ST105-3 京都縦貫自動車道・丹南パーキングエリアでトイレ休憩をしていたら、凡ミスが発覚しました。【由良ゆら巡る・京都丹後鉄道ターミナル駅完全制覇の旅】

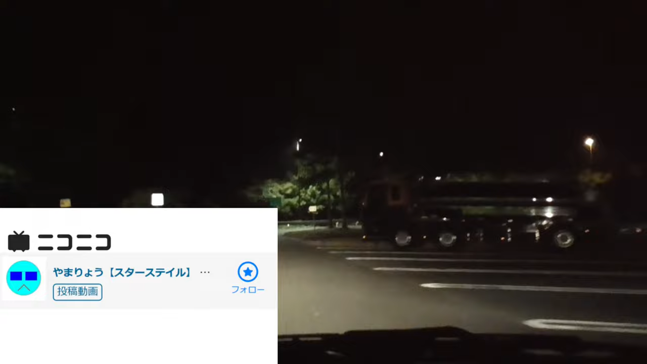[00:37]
ナビを設定しましょうトイレ
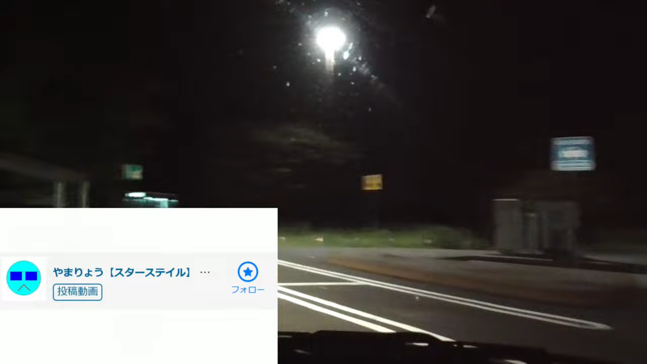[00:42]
とナビを設定しましょうちっちいな本当にトイレと自販機オンリーって感じか